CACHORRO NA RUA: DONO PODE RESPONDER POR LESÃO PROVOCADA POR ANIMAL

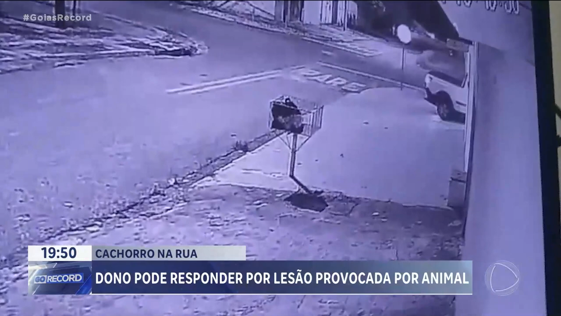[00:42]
Uma moradora chega em casa, abre o portão para entrar com o carro e o cachorro escapa. Depois que o portão se fecha, o pastor alemão atravessa a rua e ataca uma mulher sozinha.
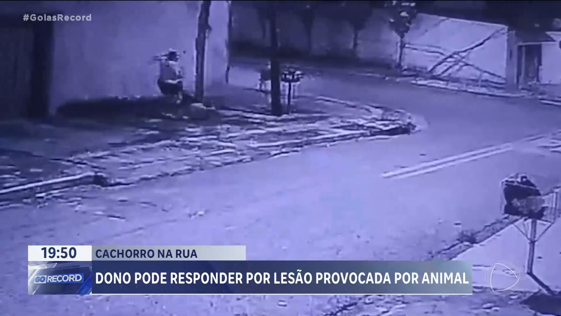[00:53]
Tudo muito rápido. Ela ficou ferida nas pernas e nos braços. A filha dela, que não quer mostrar o rosto, diz que a mãe ficou muito abalada. Foi um susto tremendo que eu levei na hora que eu vi, que ela foi no mercado, voltou para casa e me mostrou os ferimentos.